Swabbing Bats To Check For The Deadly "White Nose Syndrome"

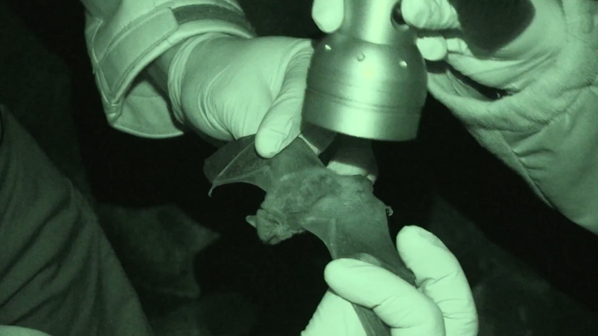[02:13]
So if it has a white-nose syndrome,
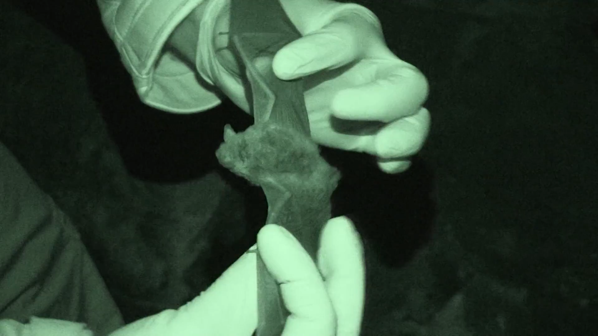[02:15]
there'll be this fluorescing orange lesions on its wings, which we're not seeing.
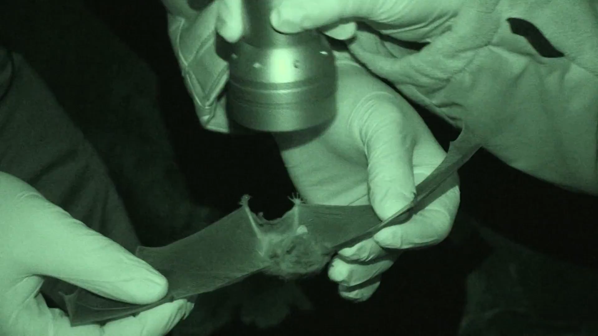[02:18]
That's a good thing.
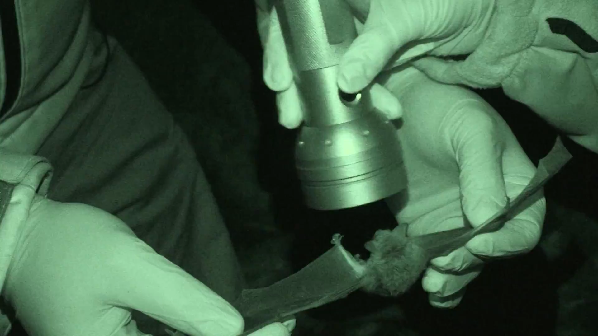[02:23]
So this one, at least visually, looks relatively clean.